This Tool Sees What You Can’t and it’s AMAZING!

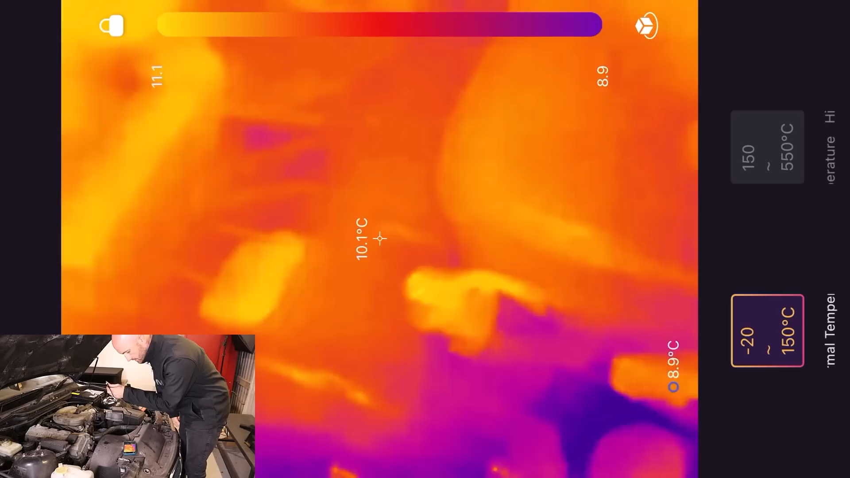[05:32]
On screen: spot 10.1°C
but there's nothing at the minute screaming out.
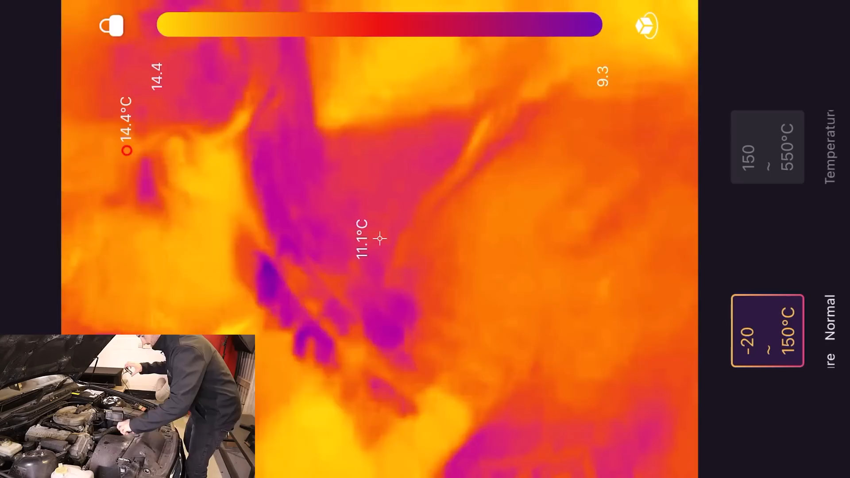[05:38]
Let's go and take a look over at the fuse box there and again there's nothing that's
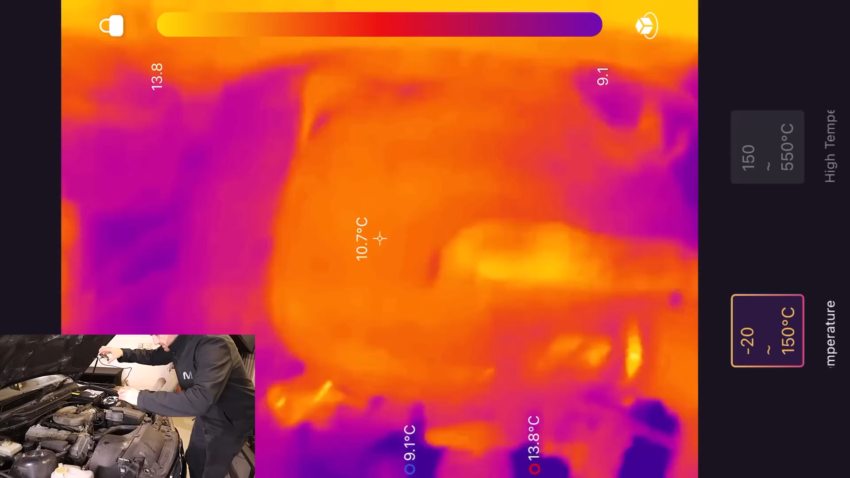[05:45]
On screen: spot 10.7°C, max 13.8°C, min 9.1°C
you know really showing up red. You can see that there is a difference in temperature but it's only about kind of half a degree.
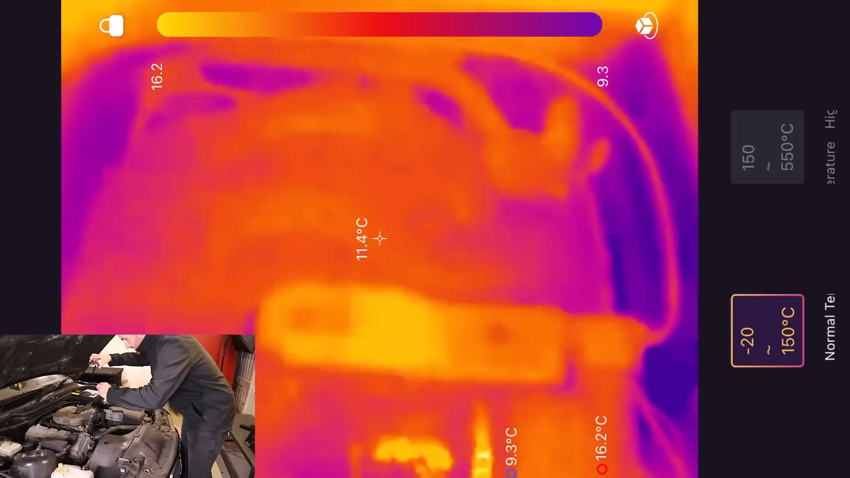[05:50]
On screen: spot 11.4°C
You see like in this bit here which is red it's about eleven and a half degrees. The top of that inlet manifold there is about ten and a half
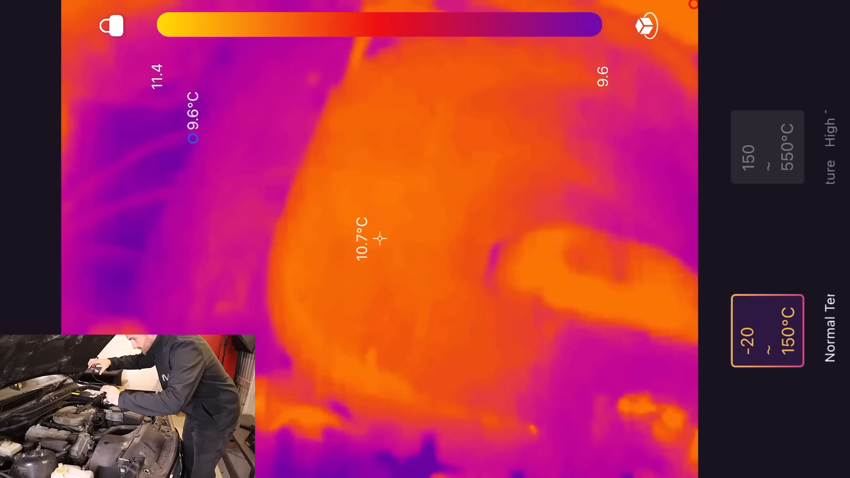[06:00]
On screen: spot 10.7°C
so maybe a degree a half a degree so it's quite good at picking up the differences in temperature there.
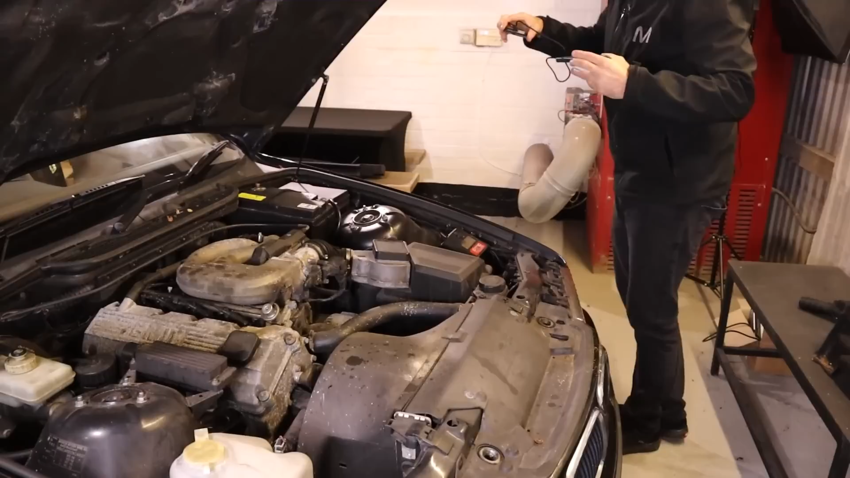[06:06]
Let's go and take a look inside the car.
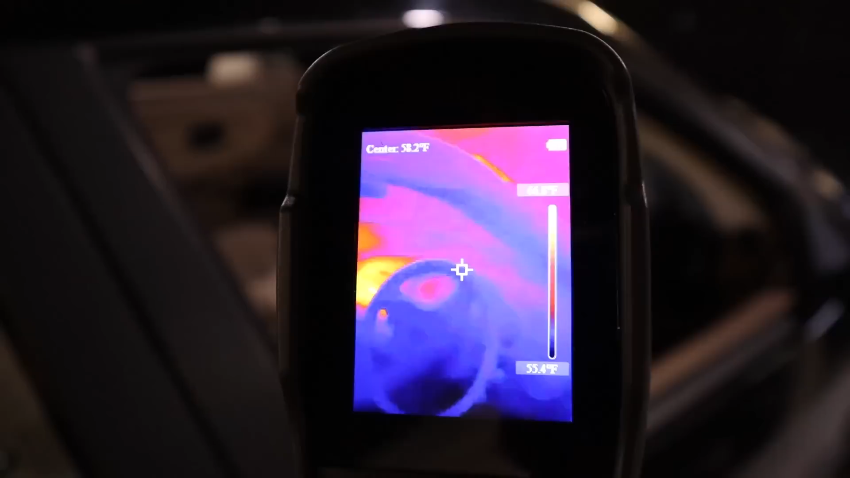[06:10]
On screen: scale bottom 55.4°F
Okay so a quick glance here we can see that we've got a couple of hot spots there we've got one in
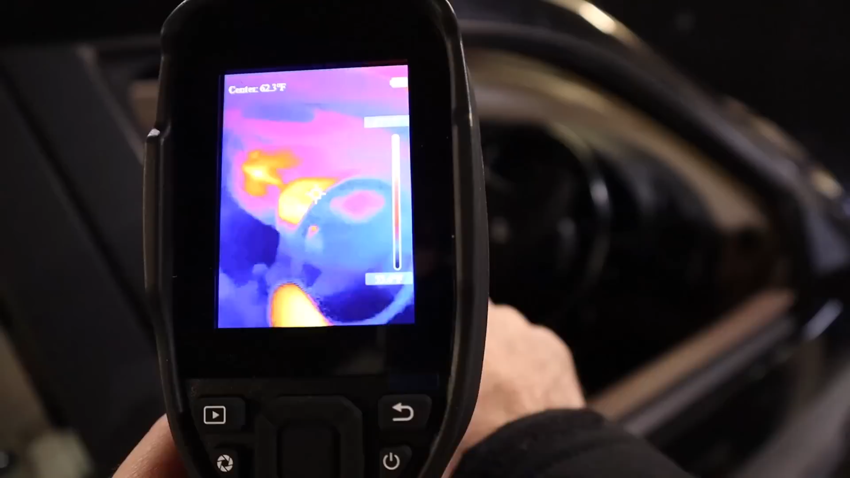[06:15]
the middle of the dash around the radio area and one over by the glove box.
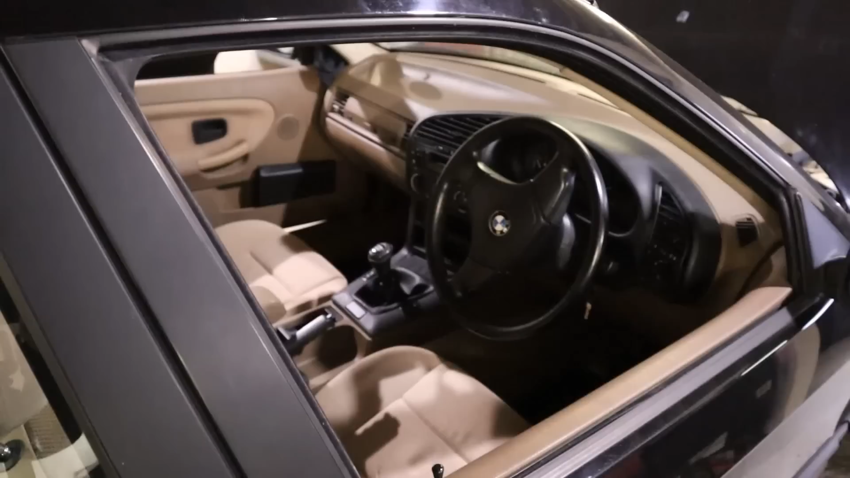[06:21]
Let's try and take a closer look
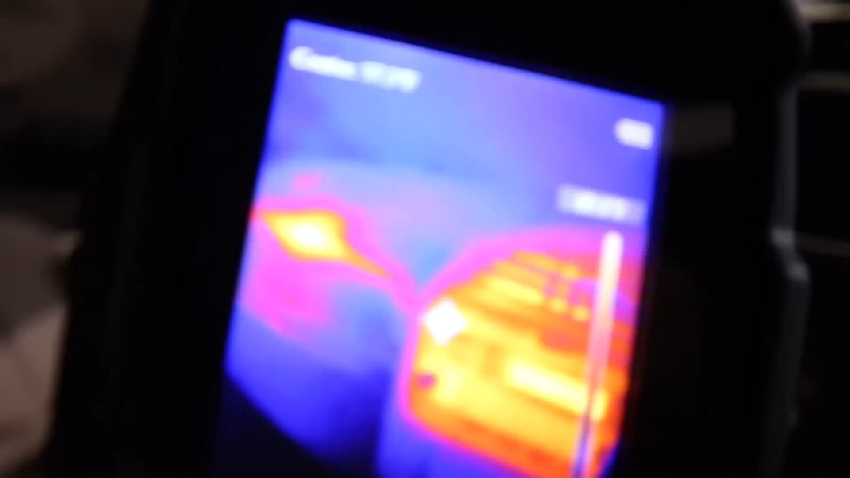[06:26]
so yeah you can see there look the radio is
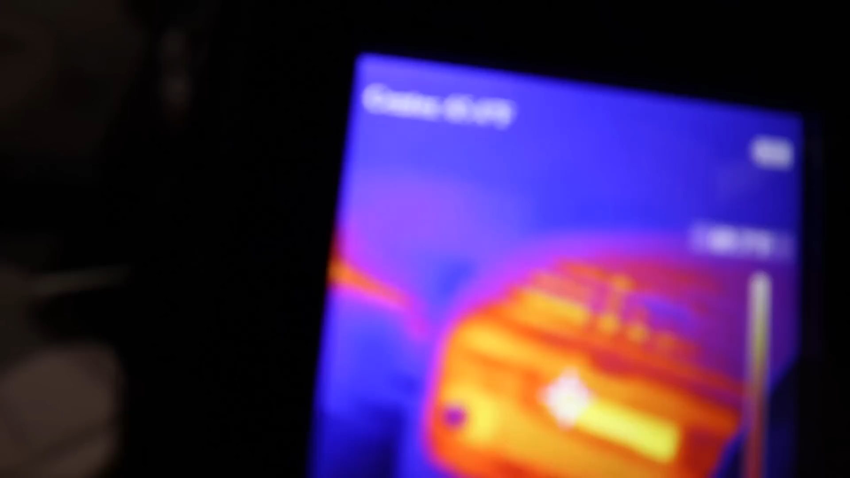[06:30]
glowing red and also something
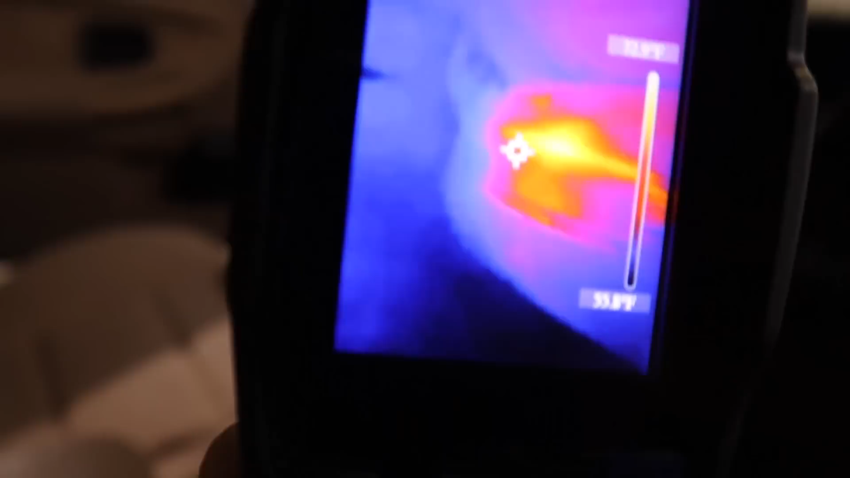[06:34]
behind the glove box there maybe
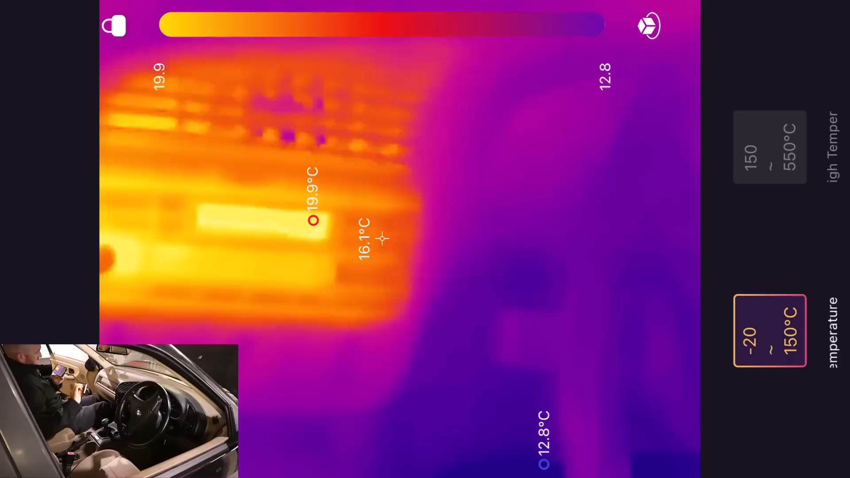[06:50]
can see that the the mobile one just has that slightly better resolution so that's picking up the radio around about 17 and a half degrees yeah
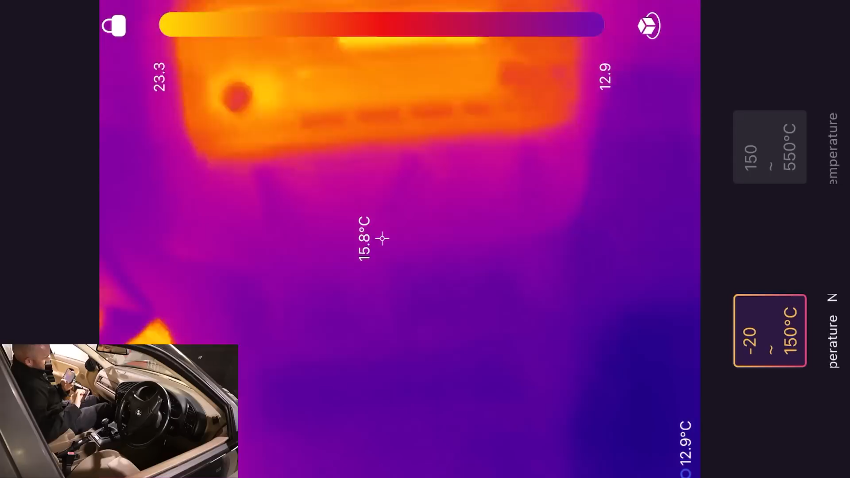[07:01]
On screen: spot 15.8°C, min 12.9°C
everything around it is about 14 so you know
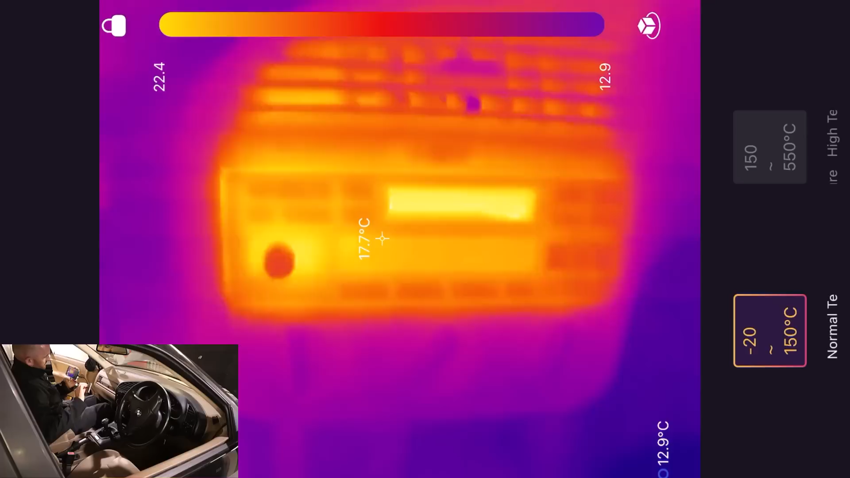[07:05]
quite a difference there and then behind here look I can actually see it